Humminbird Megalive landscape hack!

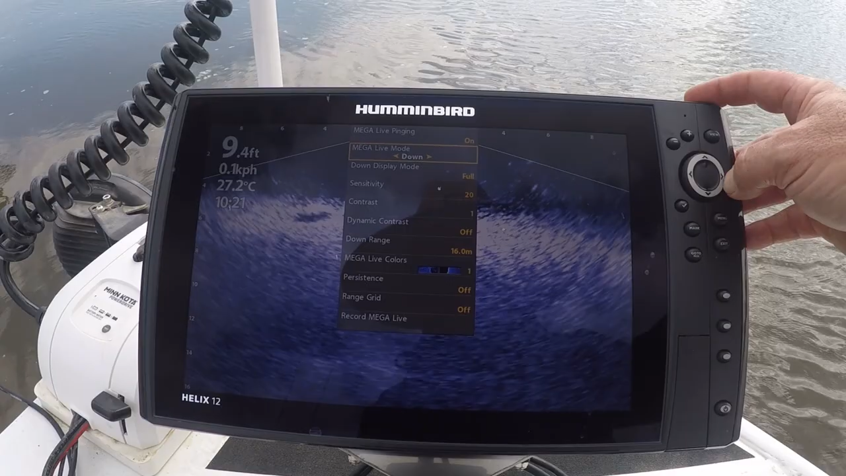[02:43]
On screen: depth 9.4 ft, water 27.2°C
Knowing what I know now, I can still see fish on landscape but I just can't quite get it dialed in. I've seen a video from Steve Yarbrough. He's using down mode with the transducer
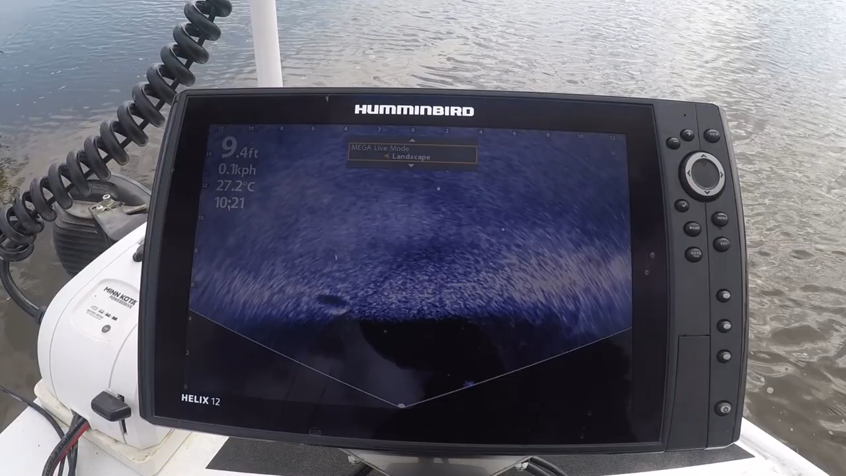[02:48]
On screen: depth 9.4 ft, water 27.2°C
flipped up to landscape mode and watching the fish come up to his lures, have a sniff, seeing which ones take, seeing which lures work which don't and setting up his fishing in a lake.
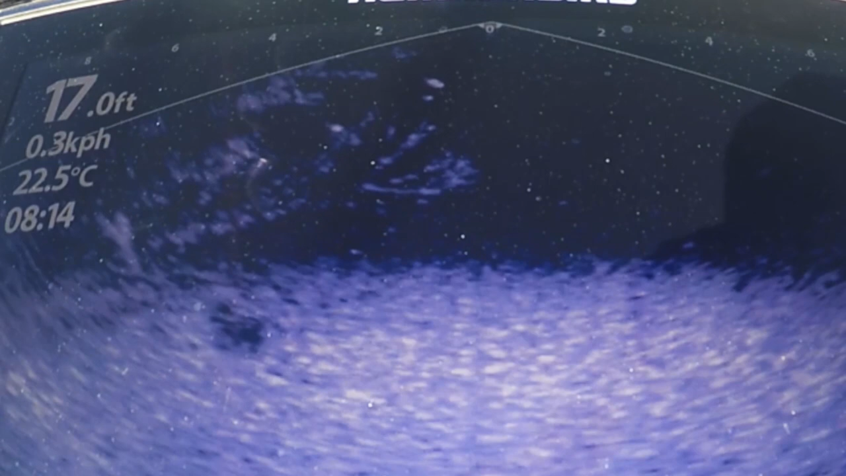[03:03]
On screen: water 22.5°C, speed 0.3 km/h
I thought I'll try this in the river in the fast water.
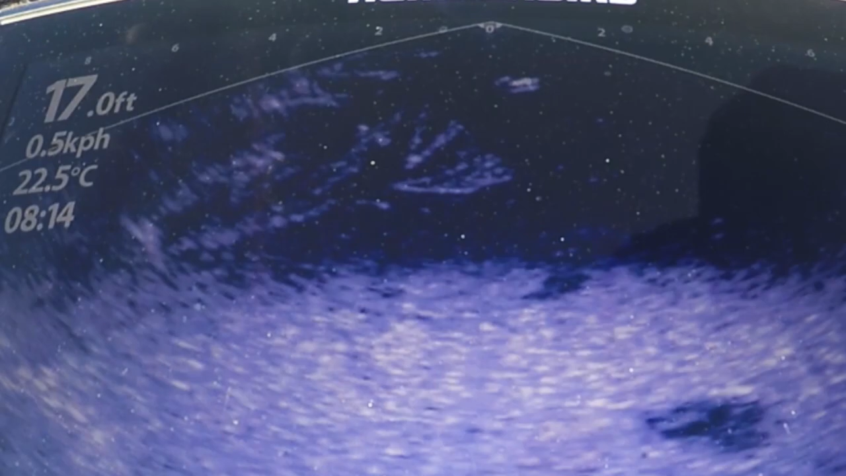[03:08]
On screen: depth 17.0 ft, water 22.5°C
All of a sudden, it's familiar territory. I've got it on down mode, got the transducer flipped up. I'll put a diagram up here.
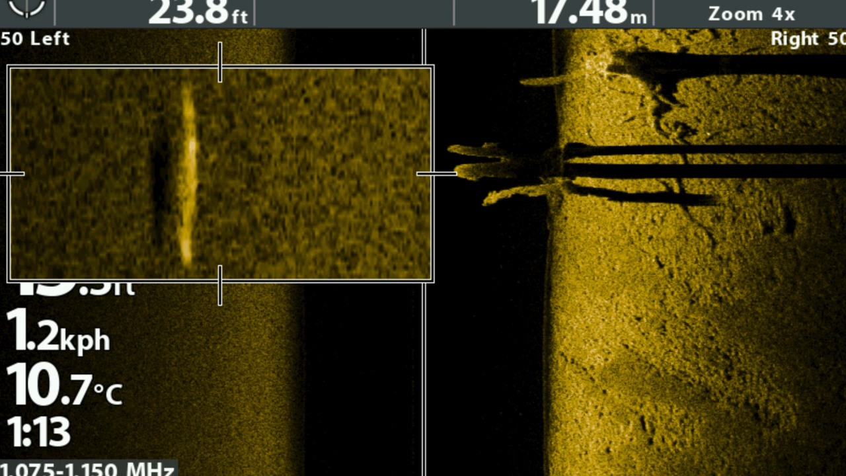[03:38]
On screen: water 10.7°C
a silver streak and they put a shadow on the water.
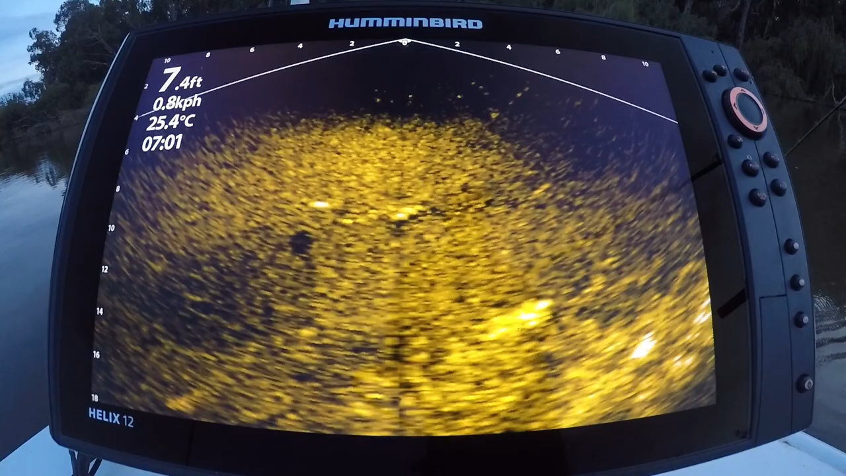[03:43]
On screen: depth 7.4 ft, water 25.4°C
Works exactly the same. So, this mode is familiar territory. You can see the streaks, silver streaks and the shadows.
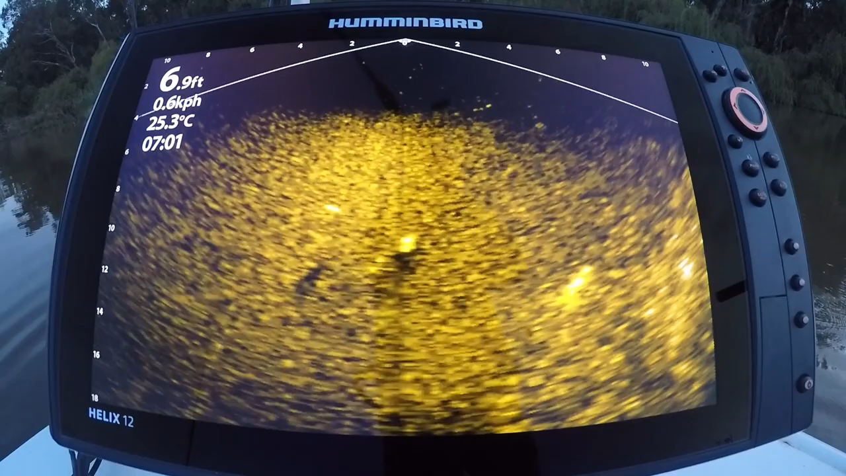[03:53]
On screen: depth 6.9 ft, water 25.3°C
To dial it in, you've got to take it contrast right off to try and smooth out the image as much as you can.
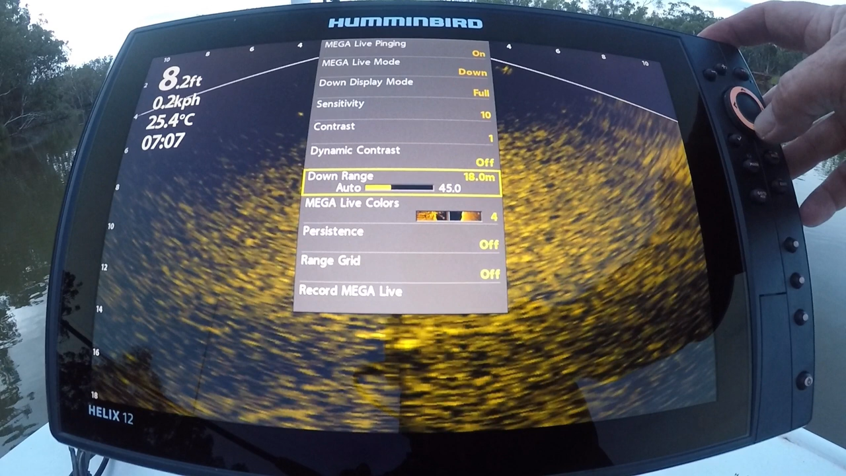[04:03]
On screen: depth 8.2 ft, water 25.4°C, speed 0.2 km/h
And then your sensitivity, just dial your sensitivity until the bottom isn't blown out. Dial it back until you've got a nice even colour.
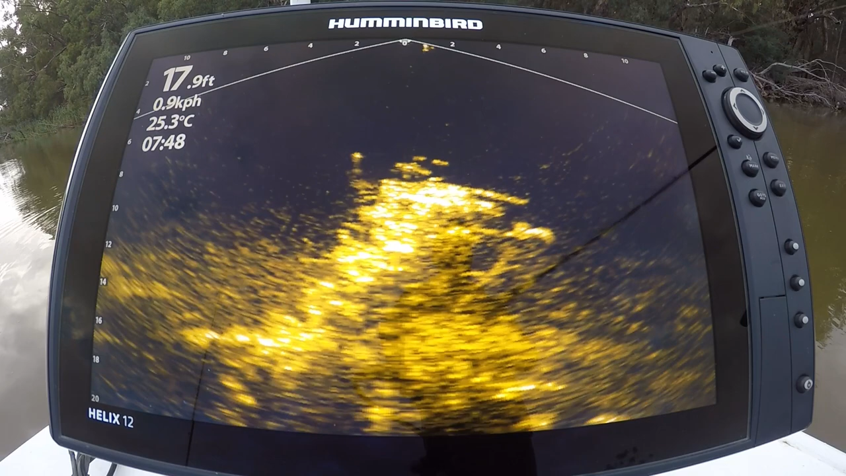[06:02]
On screen: depth 17.9 ft, water 25.3°C, speed 0.9 km/h
And you'll see a fish cruise along. And then disappear. And then two casts later. Exactly the same spot. Me lure just looked different. It looked a bit bigger.
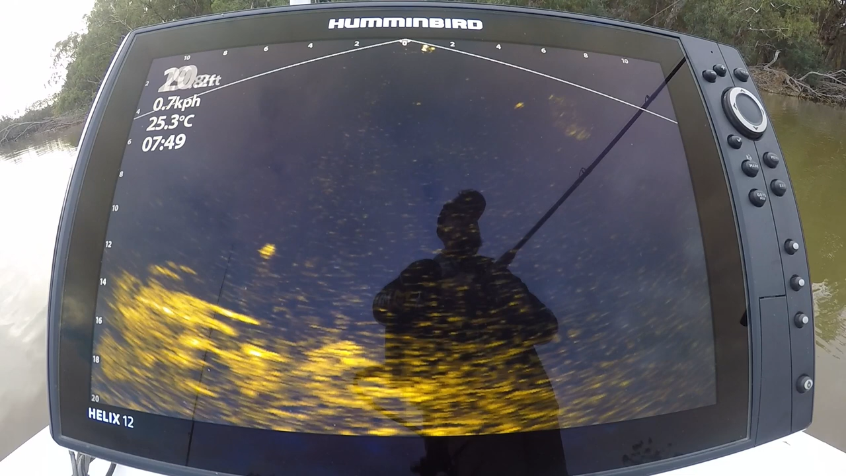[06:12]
On screen: water 25.3°C
And I've seen this a thousand times before I had this technology. When the water's clearer. Fish swimming underneath your surface lure. Having a good look. And taking off.